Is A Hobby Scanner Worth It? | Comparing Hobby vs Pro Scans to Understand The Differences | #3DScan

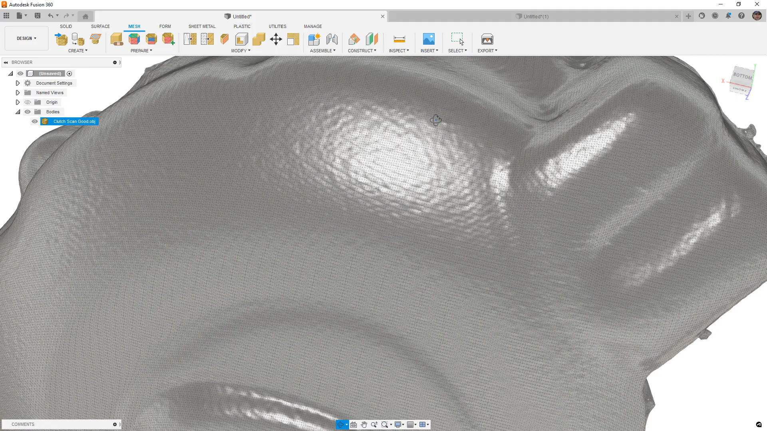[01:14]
Now these happen when we're using scanners or at least hobby grade scanners and the mesh is not re topologized.
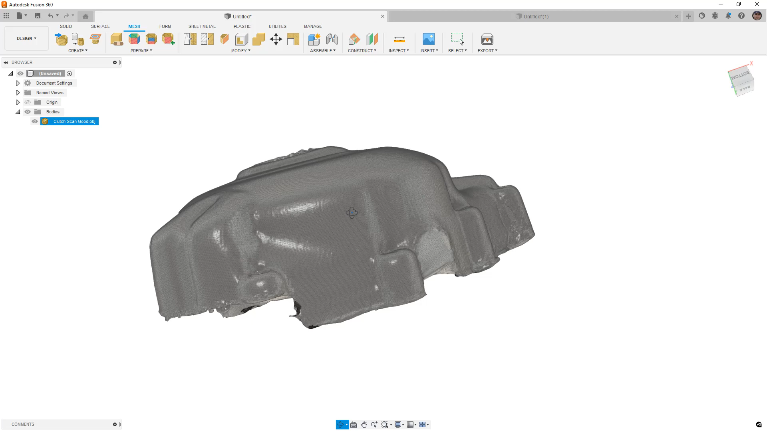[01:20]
So often there is a misconception that when you scan something you want to bring the mesh in exactly as you have it. But professional mesh manipulation software will be able to re mesh that and remove these sorts of issues while maintaining accuracy to the original. So when we take a look at the professional scan we'll take a look at that as well.
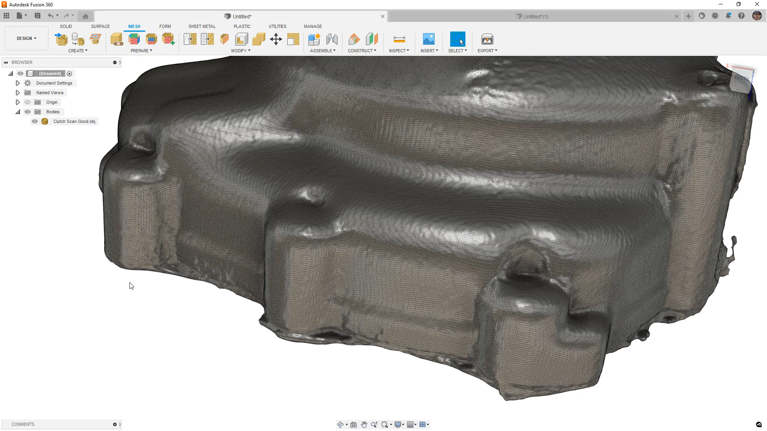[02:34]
So it has a lot of rounded corners already. But we wouldn't be able to accurately figure out where all of the the mounting points are based on the scan.
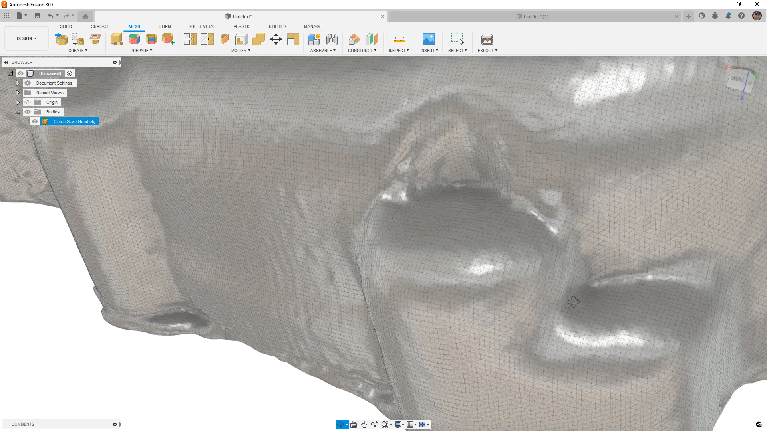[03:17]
Because it's doing its best to try to figure out what those corners are. Now there's a lot that you can do in terms of prepping your parts and setting up the lighting in the scene. And helping the scan get the best possible result.
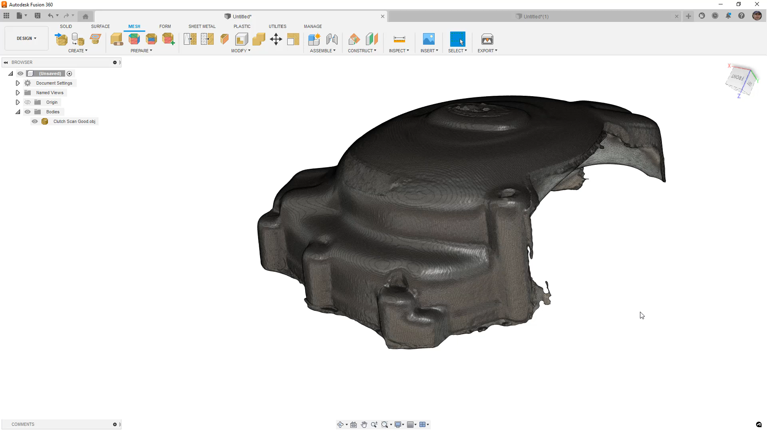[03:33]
But ultimately there are just lower and higher resolution scans. So the next thing that I want to do is I want to take a look at a high resolution or a high quality scan.
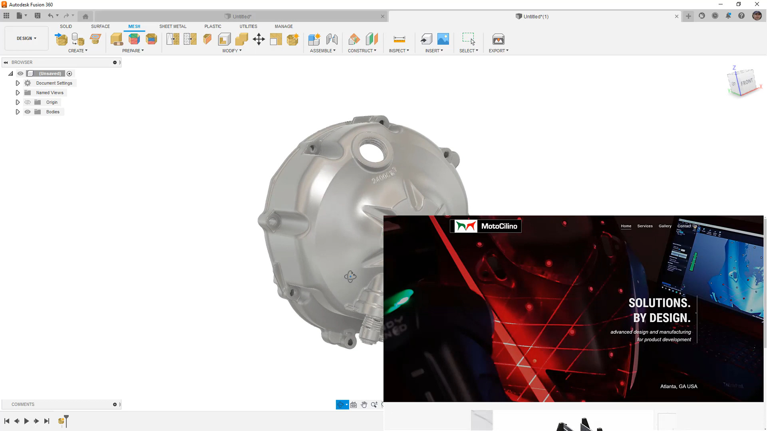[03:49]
Now Motosaleno is a business in Atlanta, Georgia. And Paul has invested heavily in reverse engineering and scanning technology. He has a high end scanner and the software that's needed to create parts like this. Now as we're looking at this you might think well this kind of looks like a final part.
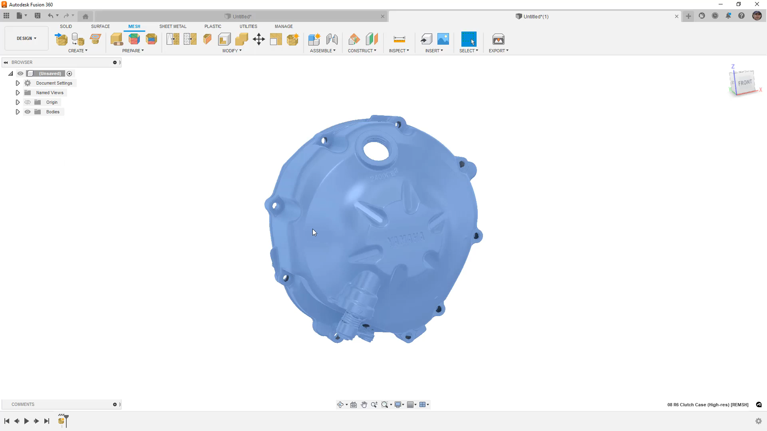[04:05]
But this is actually the mesh. Now this mesh has fewer facets or fewer faces than the lower quality or hobby grade scan mesh does.
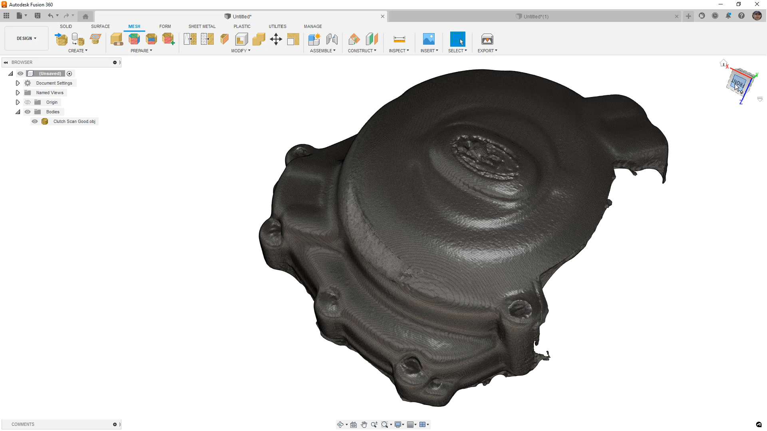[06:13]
If we take a look at the hobby scan, if I take a look at this from the front, this is the orientation in which it was placed in the scanner. So the coordinate system reference relative to the scanner has not been adjusted at all.
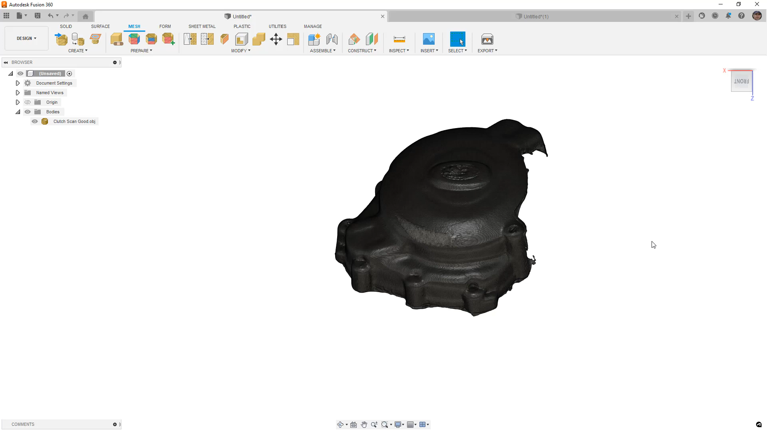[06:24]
And that is typically a problem with a software side of things in working with the mesh data.
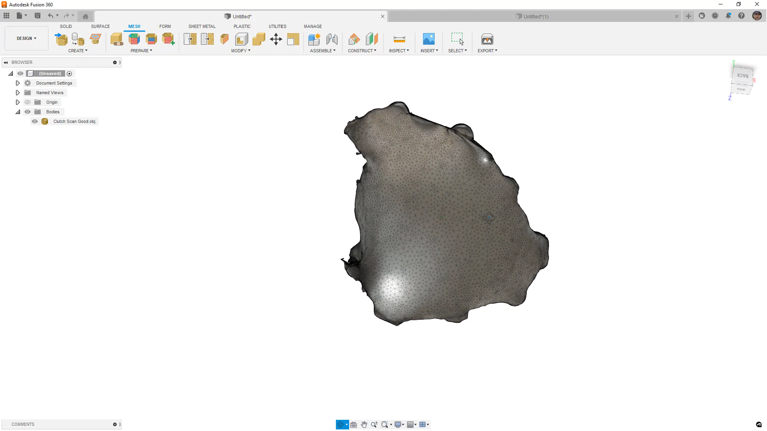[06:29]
But it can be extremely problematic when you get to the design side because then you no longer have symmetry about your origin.
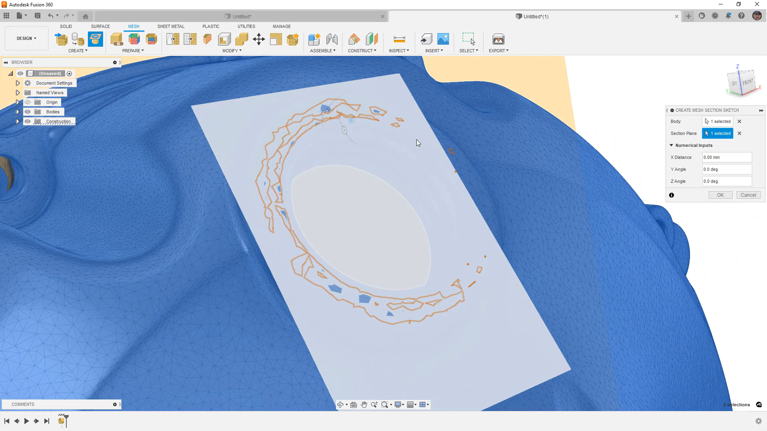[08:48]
And even with a mesh that has relatively close tolerances with the original part, we still have to deal with these highs and lows.